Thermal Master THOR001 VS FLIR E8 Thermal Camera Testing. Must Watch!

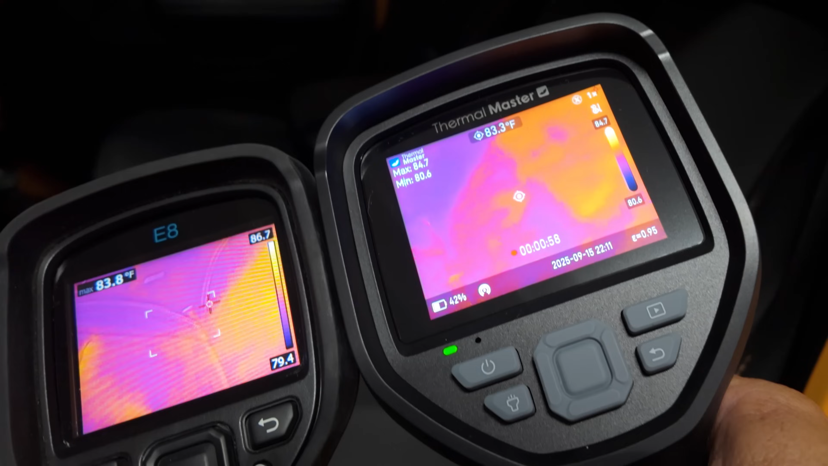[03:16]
On screen: spot 83.3°F
I believe, on the Thermomaster, but you really don't need it that often.
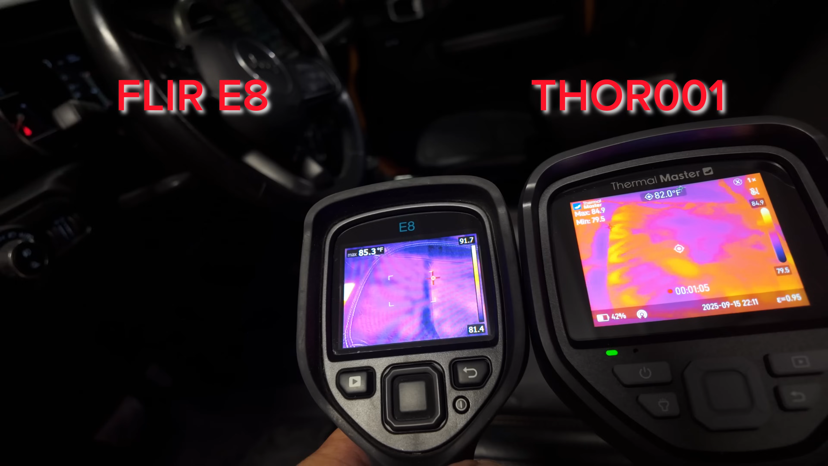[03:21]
On screen: spot 82.0°F
We're starting to pick them both up at the same time.
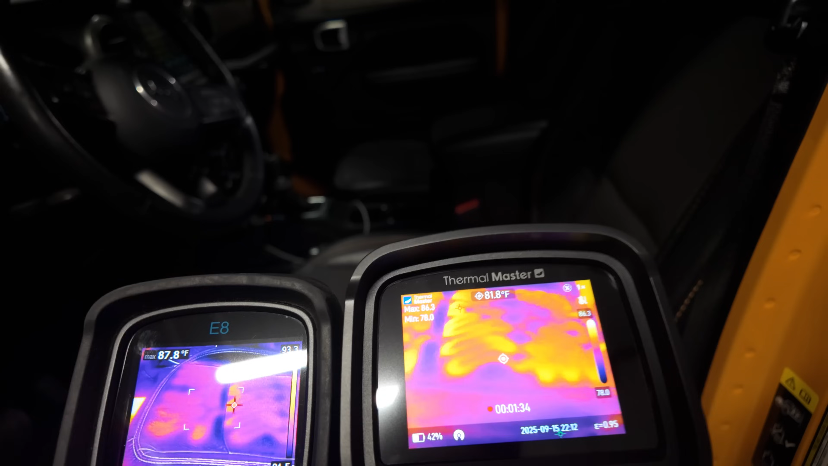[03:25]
Depending on the surrounding temperatures, you know, we're really, really close to these things. This is made to go quite a distance out.
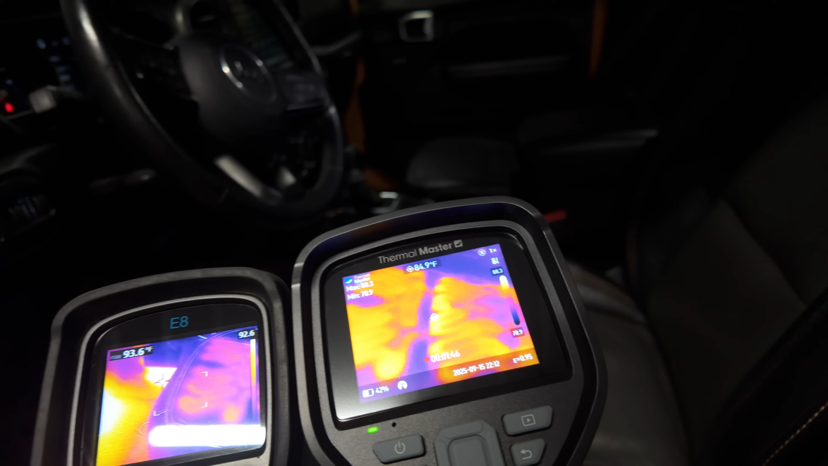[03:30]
You'll notice how easy this would be to see where you have broken lines in your actual heaters.
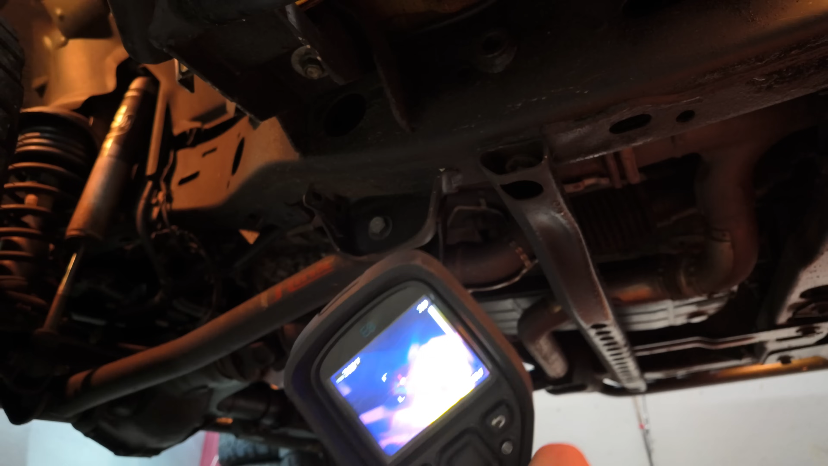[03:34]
Now coming down here, it's underneath the vehicle.
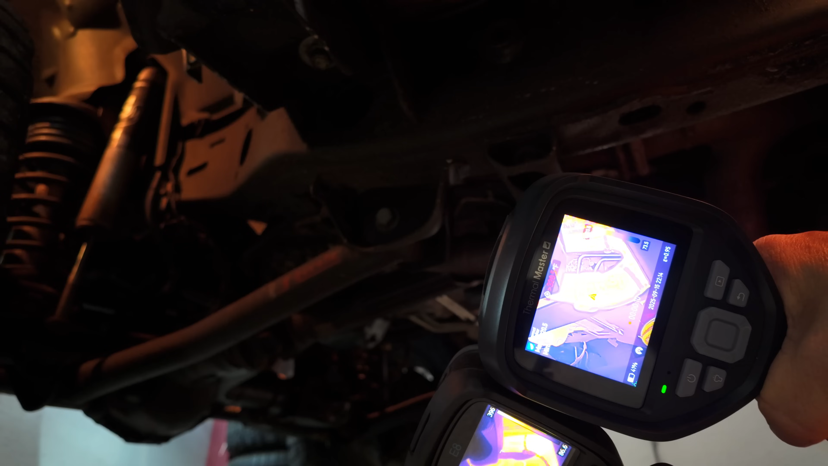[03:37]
You can see where it's over 320.
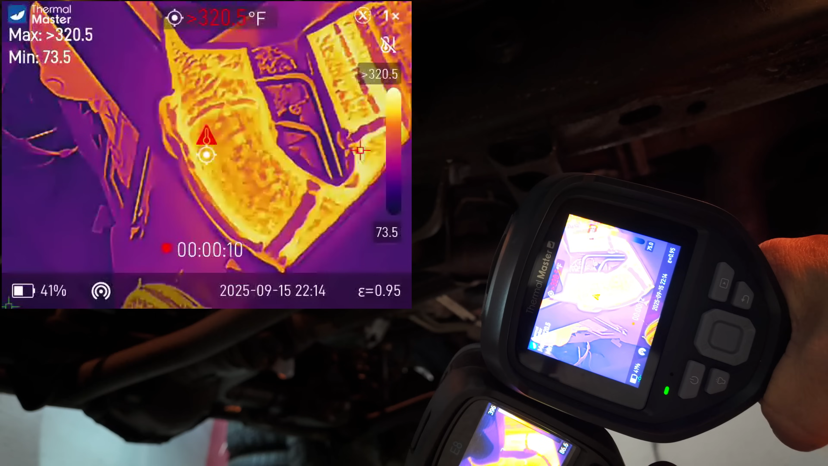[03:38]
So that would mean that we need to actually up our temperature scale. The temperature scale can be auto, or it can be up to 1022 degrees.
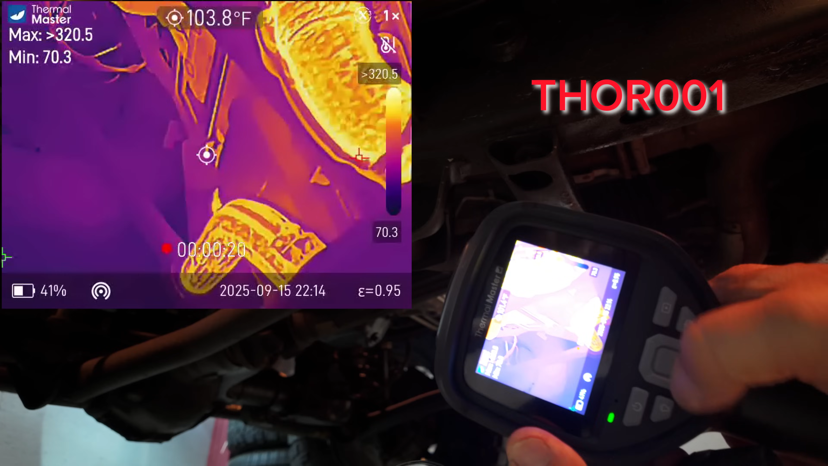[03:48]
On screen: spot 103.8°F
So let's go into our settings and turn that option on.
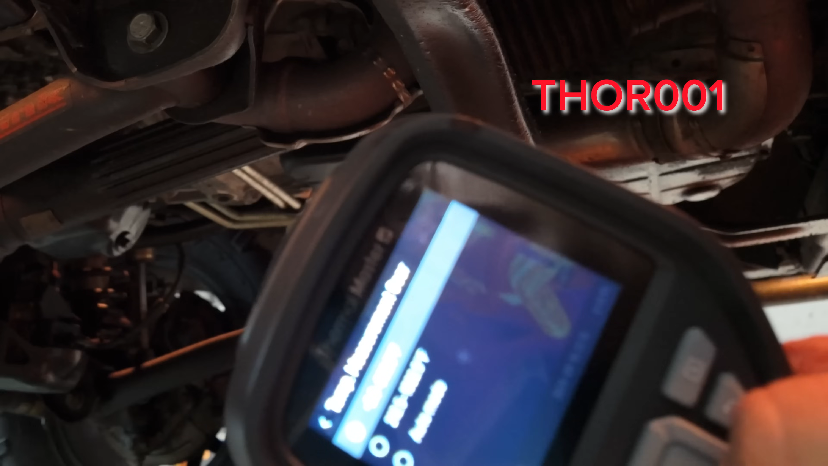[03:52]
Here we were set for the negative 3 to 302. Let's switch it down to auto mode. That way it automatically switches.
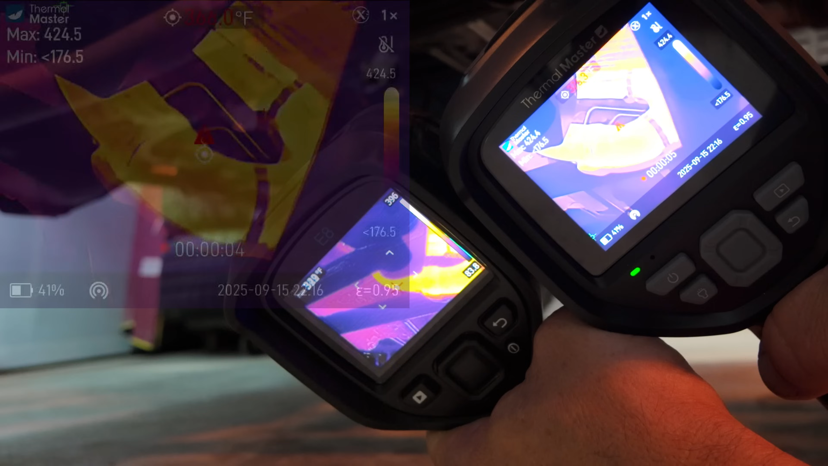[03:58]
Okay, now you can see how cleat, crisp and clear, we're actually picking up. This is the flare here.
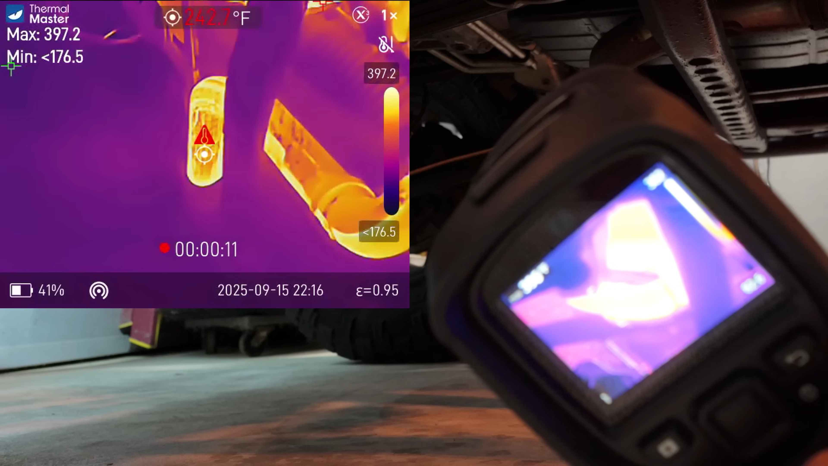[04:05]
You can see we're hitting somewhere in the 395 area on the exhaust pipe there, on the exhaust manifold.
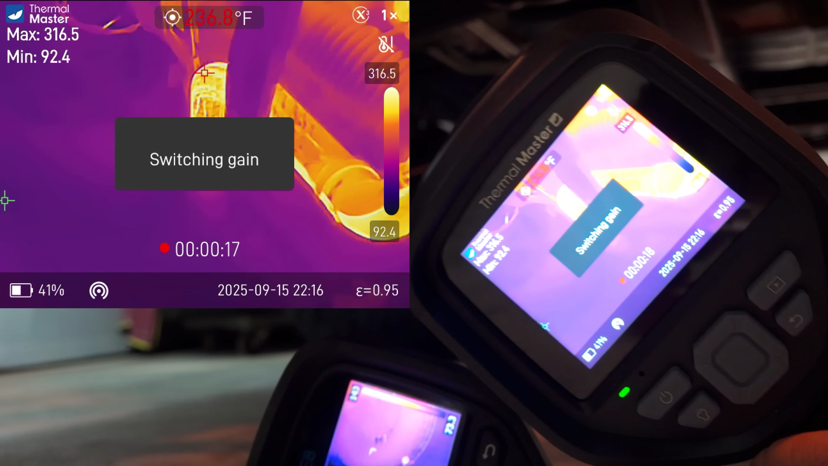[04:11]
On screen: spot 236.8°F
Depending on what type of temperature range, it switches gears. I do not like that. I prefer to stay in a particular area and lock it in.
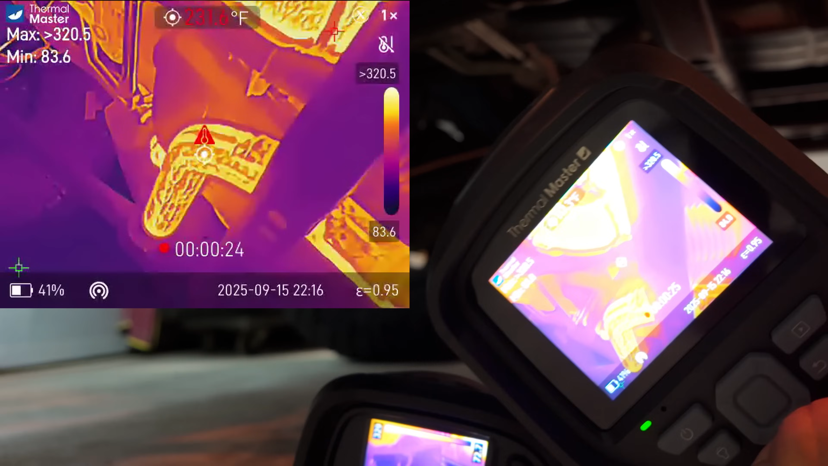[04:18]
If you're recording, you cannot go into the menu. So let's go ahead and stop the recording.
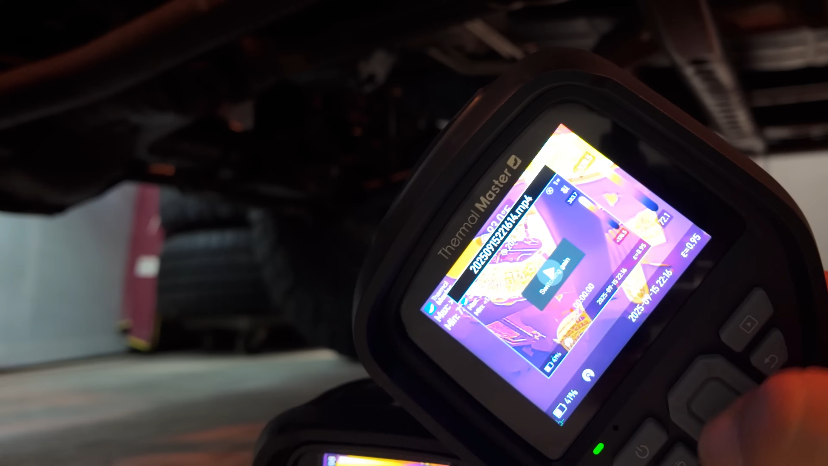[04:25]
Let's go manually into the settings and change that gear to 212.
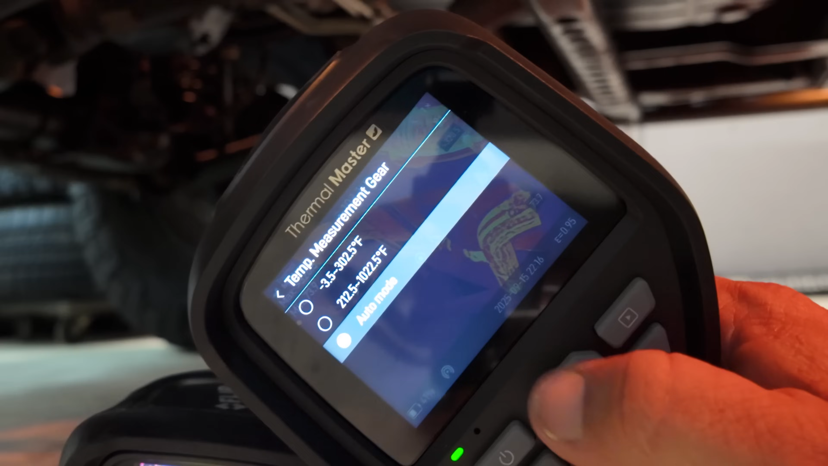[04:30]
The highest temperatures are always going to show up on this setting.
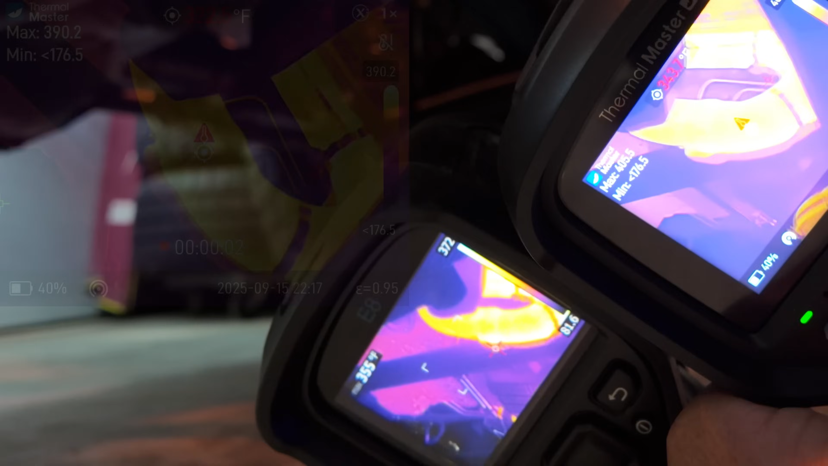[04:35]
Now you can see how clear that is.
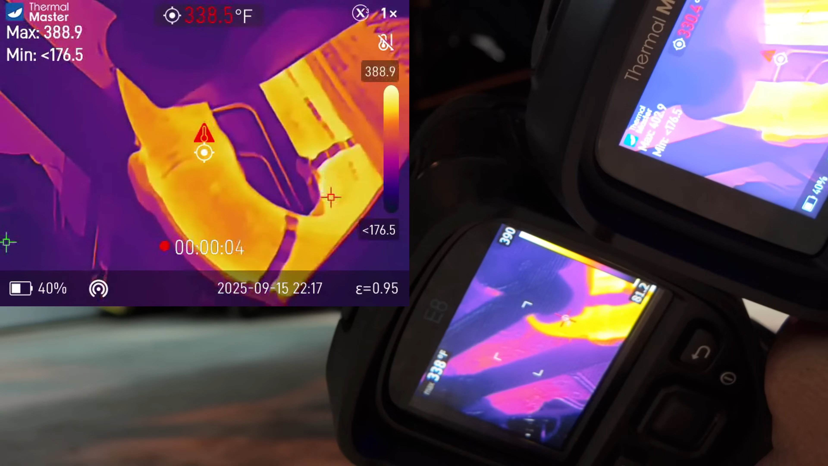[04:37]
There we're at 334 on the middle of that bend. Come over here, we're 368 on that one.
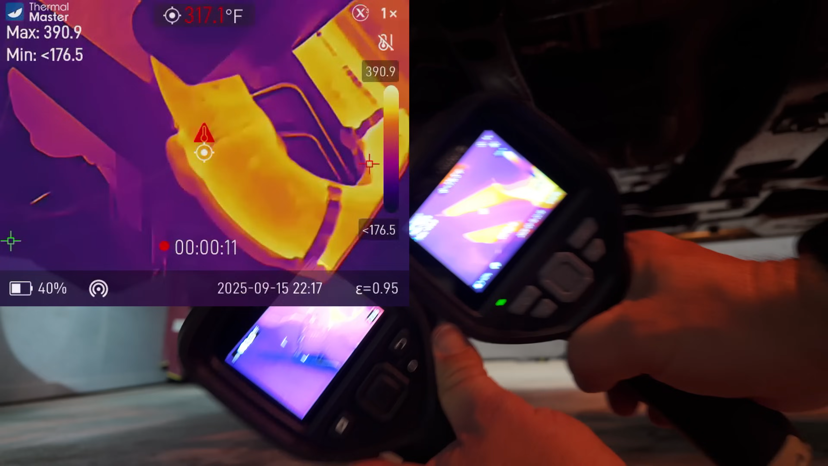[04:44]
Now if you compare apples to apples and we turn the actual image mode to just thermal only,
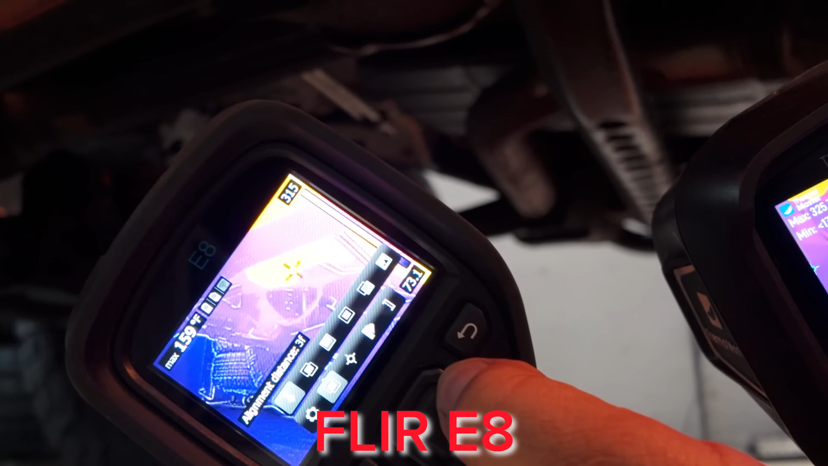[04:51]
which I feel like is more of an accurate representation of what camera to camera looks like, you can kind of see that you get a little more detail here on the Thor.
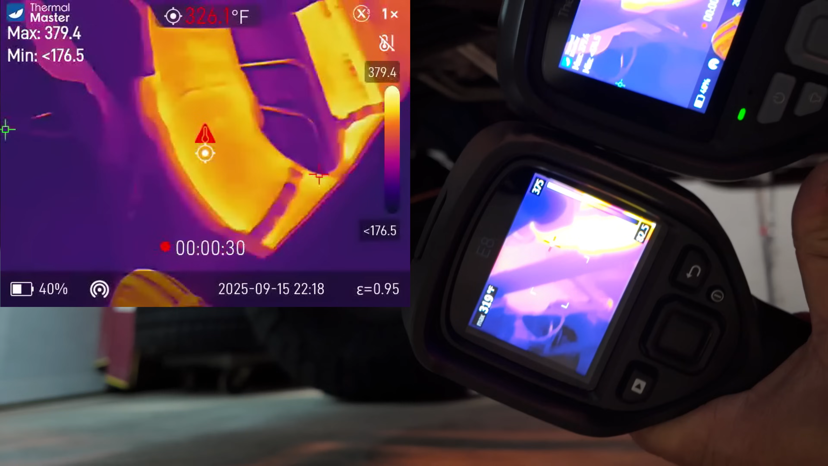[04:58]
You can see the crevices in the pipe, I think, a little bit better.